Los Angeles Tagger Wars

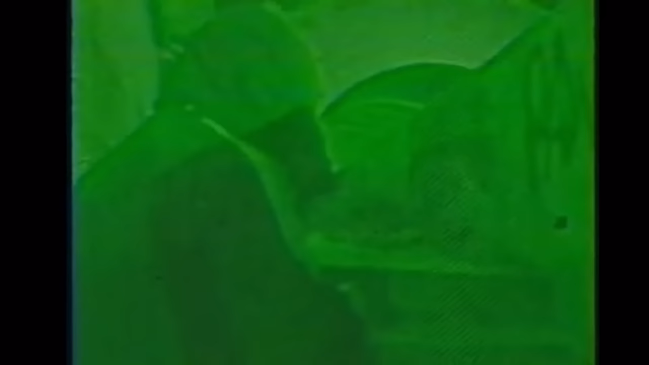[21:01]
Nacho all over the walls of the northbound Pasadena Freeway in Elysian Park.